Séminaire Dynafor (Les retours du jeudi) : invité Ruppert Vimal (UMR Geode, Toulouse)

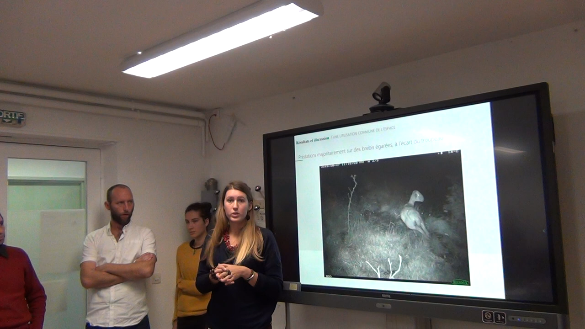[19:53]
On n'a pas retrouvé le reste des brebis à la couchade et au final elle se fait prédater juste un petit peu plus loin sur le chemin. Donc là depuis le début on vous parle du cas de l'ours et des prédateurs mais il faut savoir qu'il n'est pas le seul responsable des morts en montagne.